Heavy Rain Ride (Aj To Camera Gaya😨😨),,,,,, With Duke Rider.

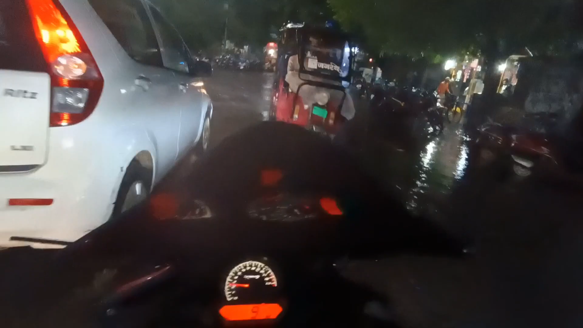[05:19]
और चेक करिए अलीगढ़ में इस साइड पानी पानी भर जाता है, बड़ा बुरा माहौल है यहाँ का।